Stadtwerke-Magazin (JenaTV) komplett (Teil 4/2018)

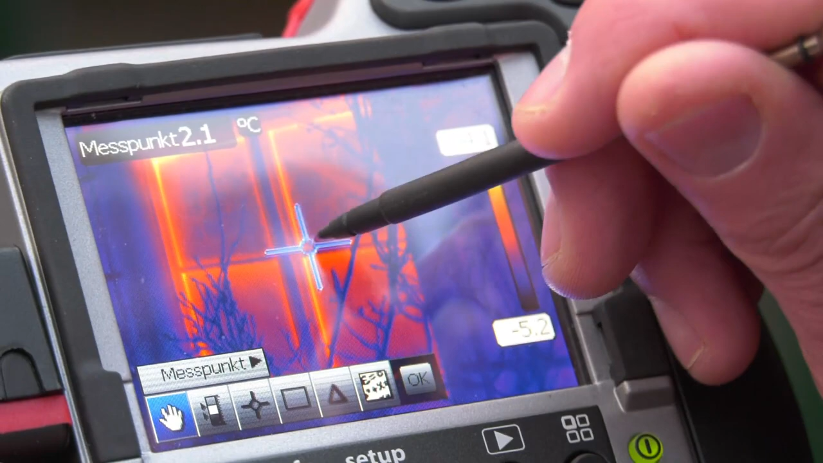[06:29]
Dann werden punktuell gemessene Temperaturen angezeigt. Die Messergebnisse interpretieren kann nur der Fachmann.
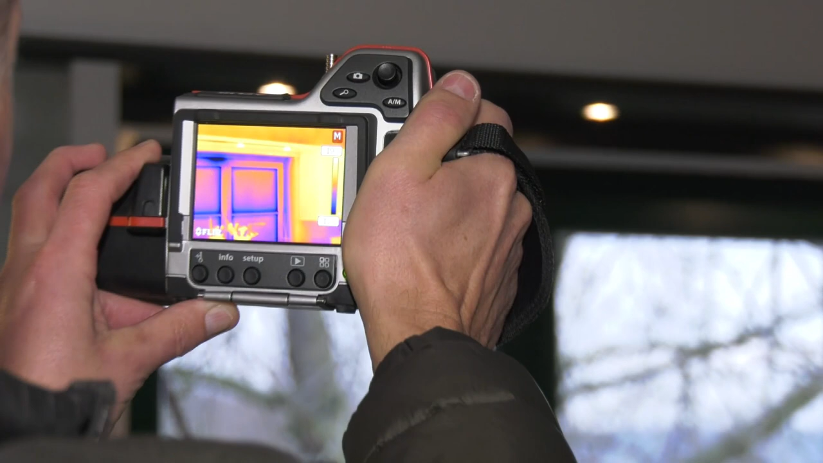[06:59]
Mit der Thermografie bzw. Thermografieaufnahmen haben wir also die Möglichkeit, thermische Auffälligkeiten an Gebäudefassaden kenntlich zu machen.